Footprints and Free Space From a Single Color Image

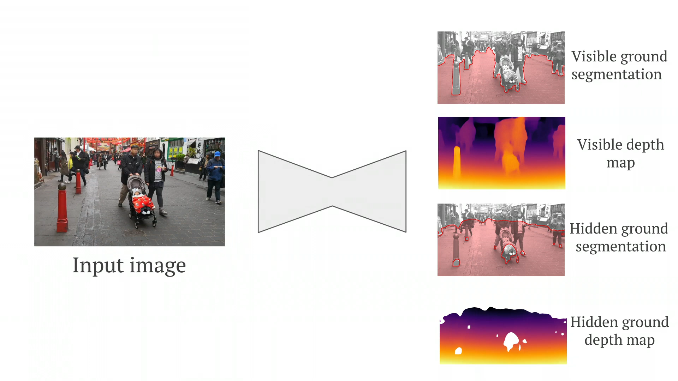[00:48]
Our model can produce plausible estimates of traversable ground, even in cluttered scenes.